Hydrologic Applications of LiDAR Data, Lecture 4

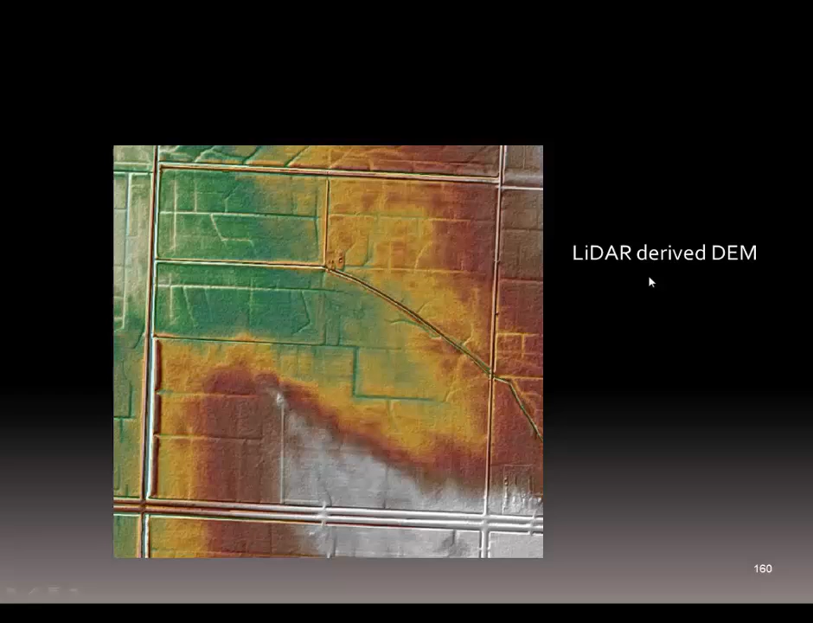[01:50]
is that if we've got our LiDAR-derived DEM, and we calculate flow direction and flow accumulation on the landscape, and we haven't,
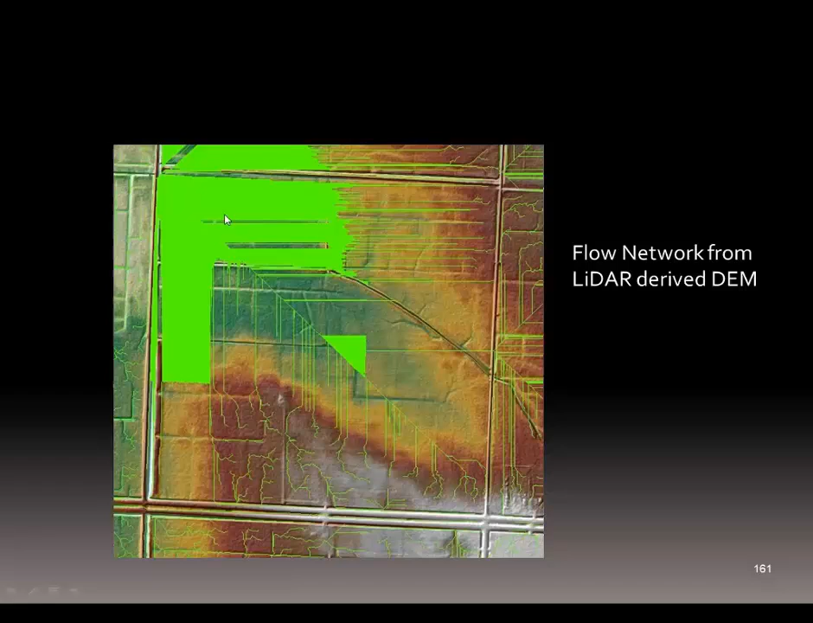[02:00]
we could see that there's this pooling of water that doesn't exist in reality, and that it has to do with a missing, several missing digital dams. And you can see on a very small scale basis, you get an idea of where the problems are. And there are several different ways to fix this.
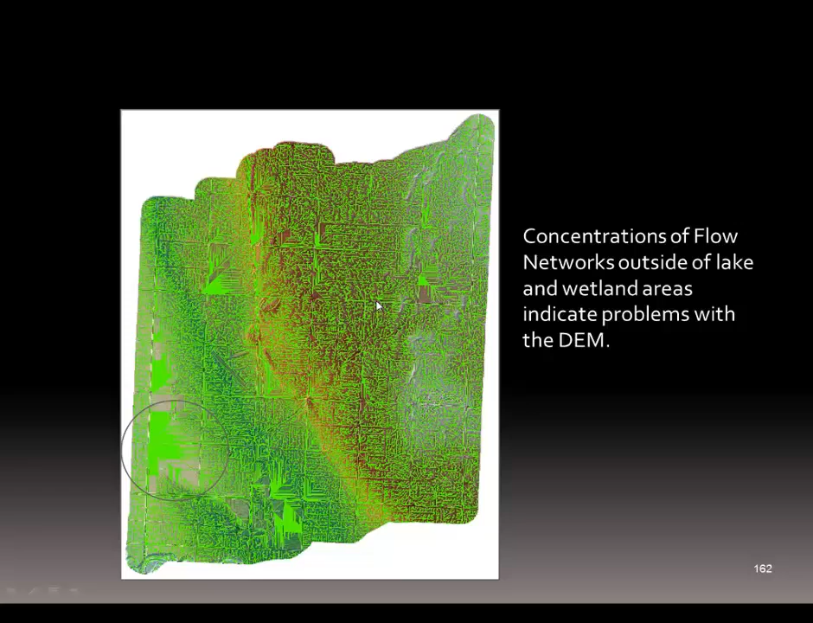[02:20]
The logical way would be to fill a,
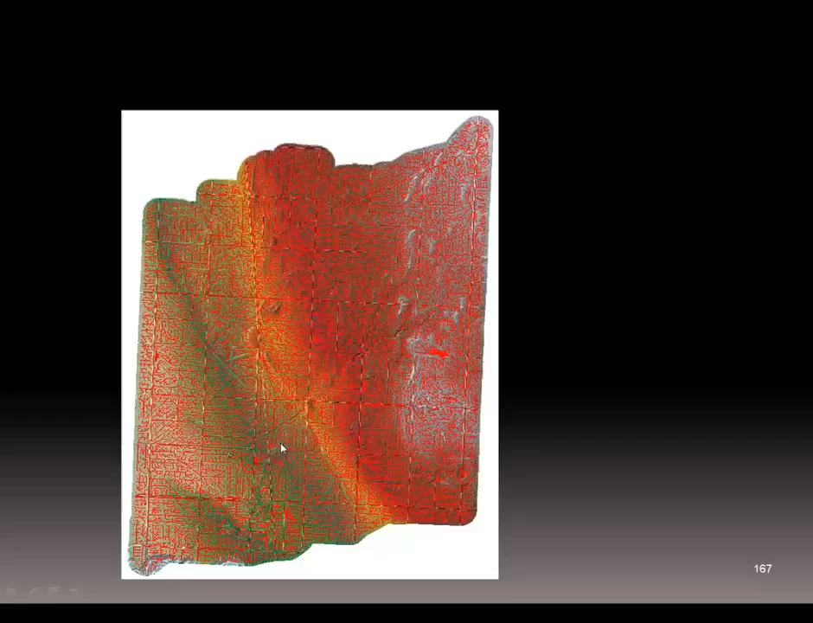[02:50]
the smaller scale basis, that water is flowing correctly, because we've broken the digital dam, there's not that pooling that we saw earlier. So the, the pooling has been, that,
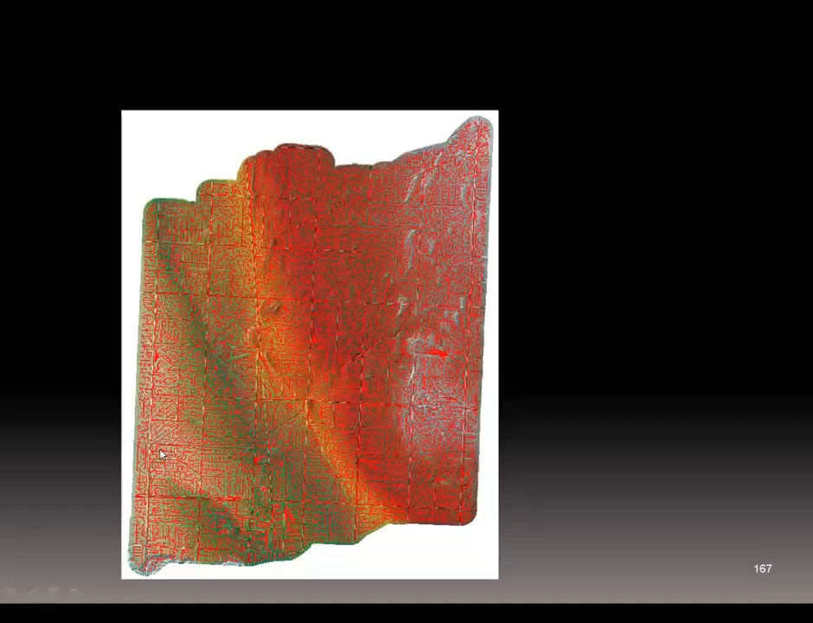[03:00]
that didn't exist on the landscape, is now correctly handled in our flow network. The other way we could talk about, we need to talk about problems that could occur, is if we chose to fix that digital dam by filling the sink, or filling that, that area that was pooling the water, was collecting the water. So, so instead of breaking the digital dam with a little vector line,
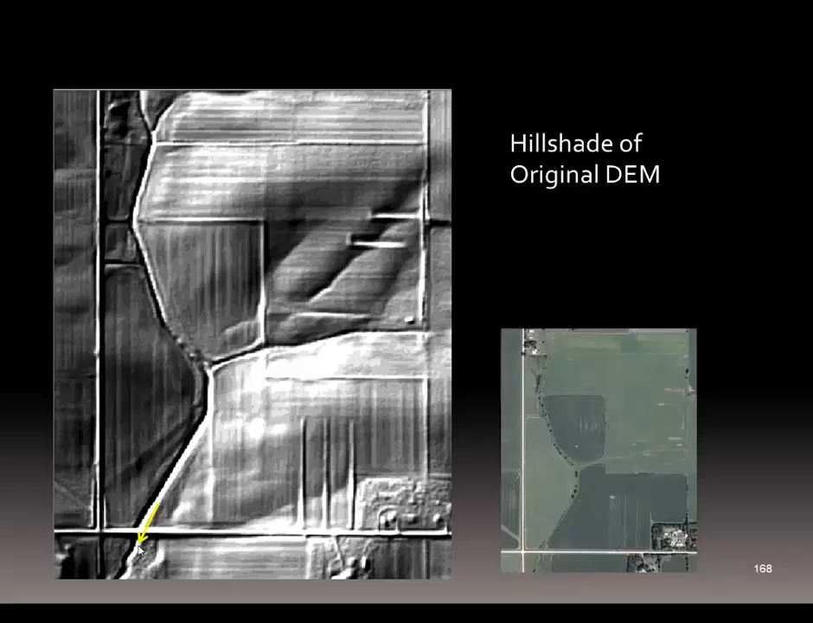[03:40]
we would fill the area so that the, the water, the, this area is not low any longer, and that as water is moving down this conveyance, it would spill correctly over the road. Now, when we do that, you, you get an example of it here, of, of, we created the flow accumulation, and you can see that water's pooling behind that digital dam.
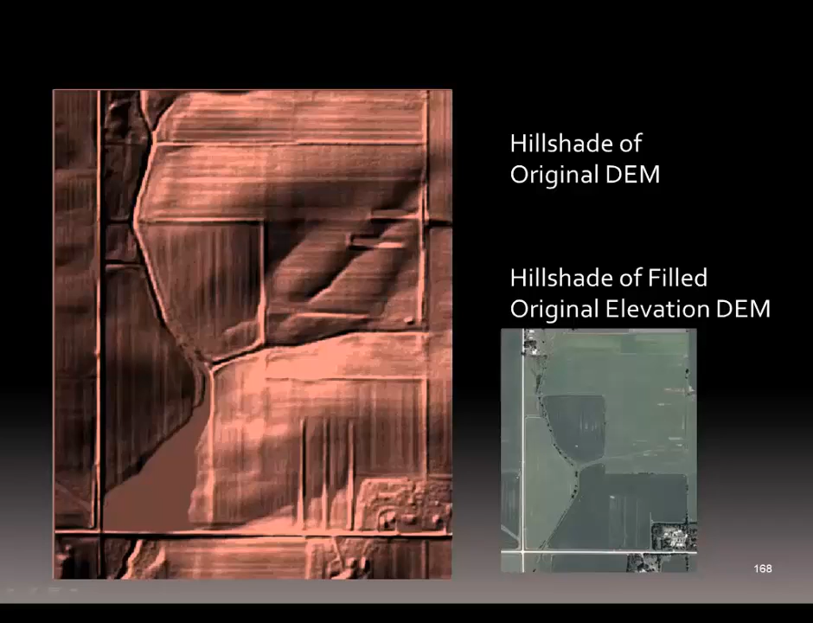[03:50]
When we go about filling that, what happens is that the conveyance, the actual water course, is moved. And so that's a problem with the, that you have to be aware of when you're filling sinks, is that it actually might displace the water conveyance.
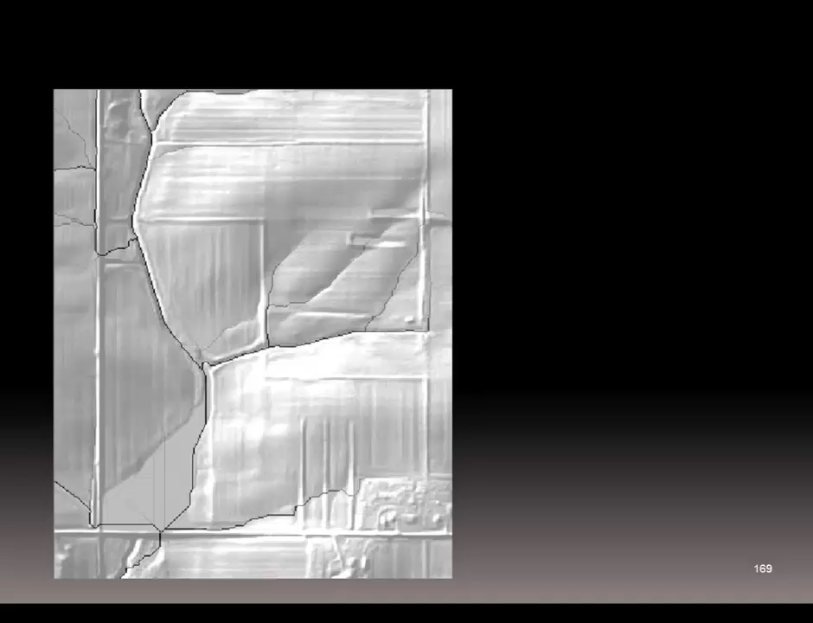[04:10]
And you can see where the water conveyance should be and how it was displaced.
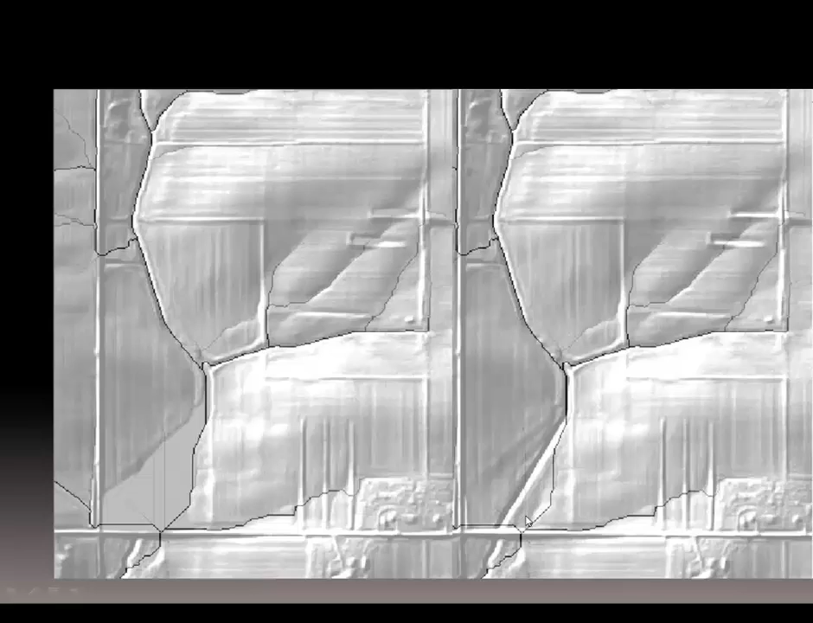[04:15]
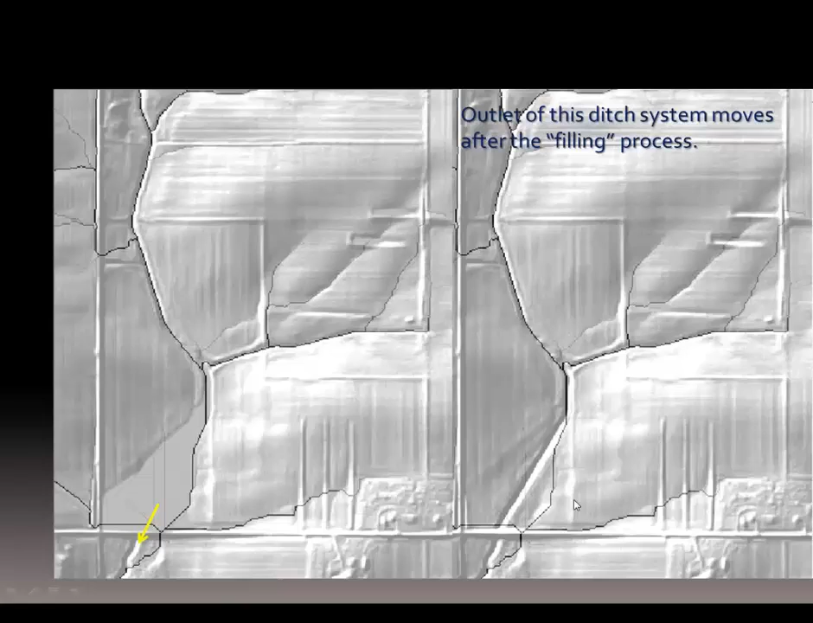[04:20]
So now we've corrected that, we've corrected the digital dam, and we're now able to have a hydrologically corrected DEM.
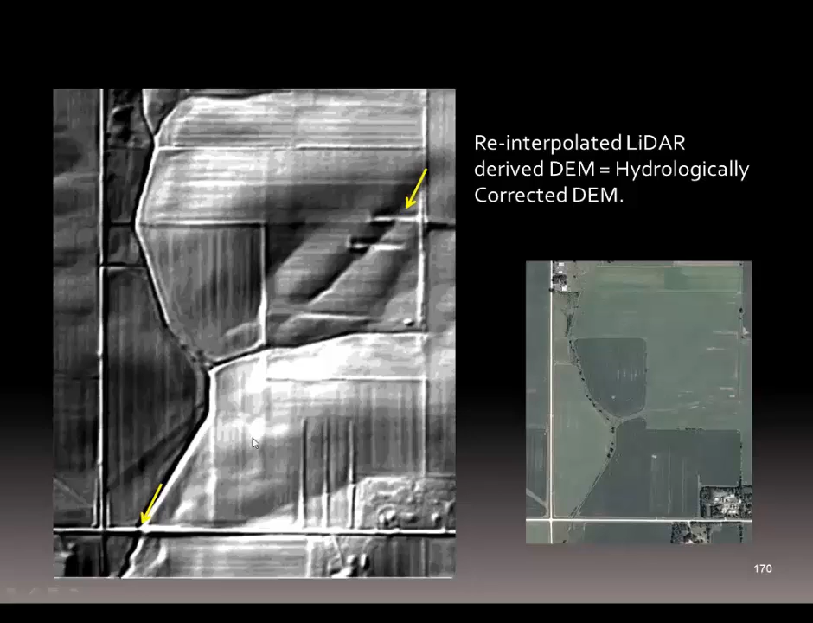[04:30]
So we've got the water course in the right place, and we've got the digital dam broken, so water will now flow on the landscape.